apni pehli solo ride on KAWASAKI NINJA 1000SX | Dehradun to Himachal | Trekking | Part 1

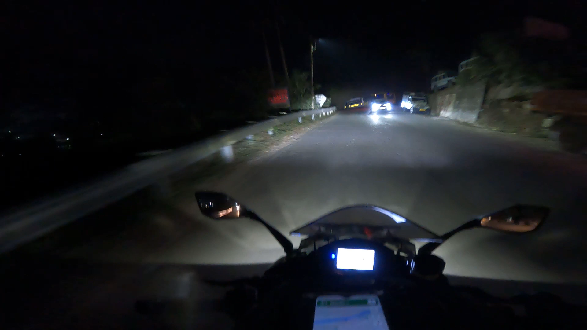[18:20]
लास रोड पर आचुके हैं अब यह रोड जा लिए टूर्स जोगिंदर नगर जहां में जाना है अ� कर वहां से सब लोग जाएंगे फिर कांग्रा
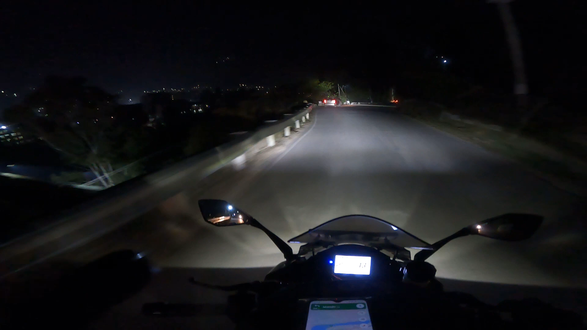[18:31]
करेरी लेक ट्रैक के लिए और यह लेफ्ट में देखो यह पूरा मंडी का रिजिदेंशल एडिया है कैसे कितना ब्राइट अप दिख रहा है न और यहां से डिस्टेंस अपरोज रहे गया है फिफ्टी सेवन फिफ्टी एट
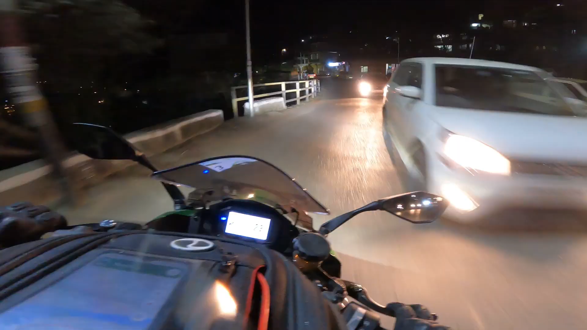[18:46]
तो यार फाइनली जोगिनन अगर पहुच गया है और बस अप्रॉक्स